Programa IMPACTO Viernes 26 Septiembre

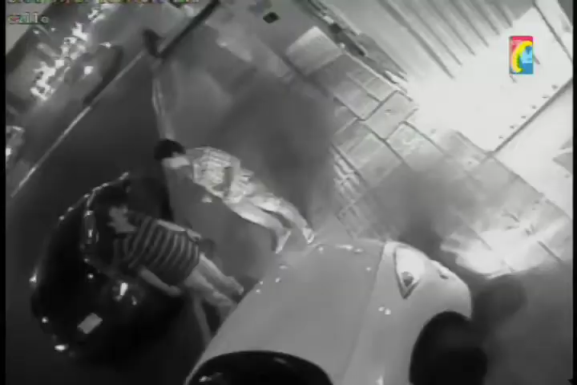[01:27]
El caso inicia cuando esta pareja llega al hotel El pasado fin de semana Registrándose como visitantes de la feria de Bucaramanga Jóvenes de acento paisa
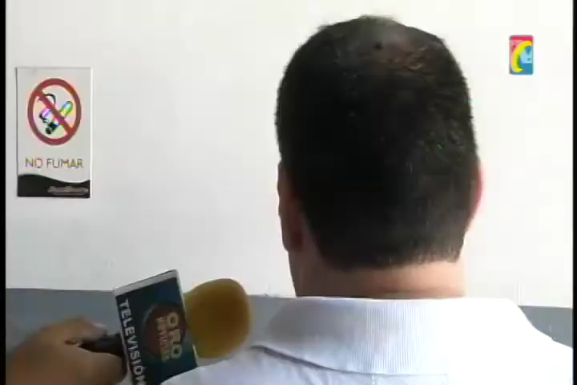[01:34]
Y pues la verdad Bien presentados Tanto la señora como
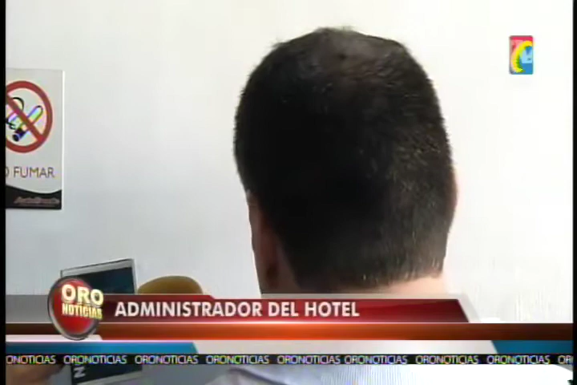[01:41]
Como el señor Estaban uno los ve bien Bien vestidos en su buen carro La pareja se gana la confianza de los empleados Y como se ven estas imágenes
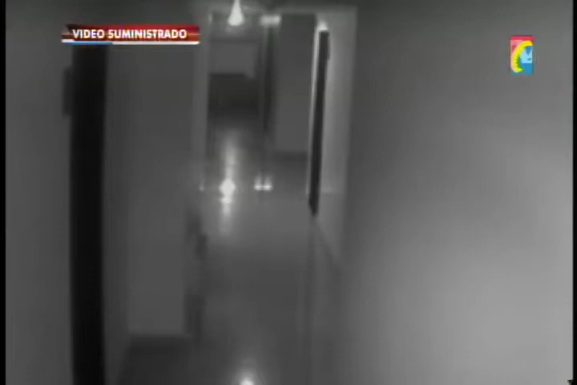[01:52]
Ingresa a varias habitaciones Pidiendo un presunto cambio Solicitaron que si de pronto Les podíamos hacer cambio de una habitación Que ellos querían revisar Que de un
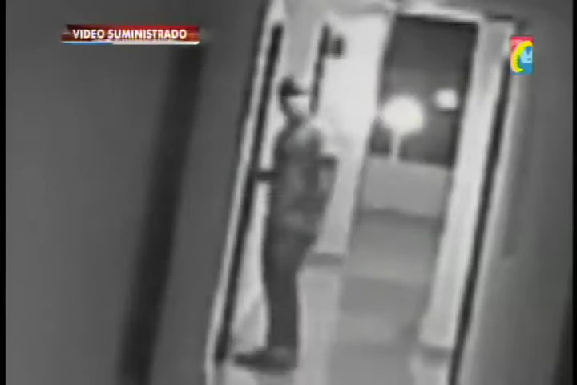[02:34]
Pero al verificar Las cámaras de seguridad Se comprobó Que la pareja No quería cambiar de habitación Sino robarse los televisores Saca el televisor De su habitación En la que estaba hospedado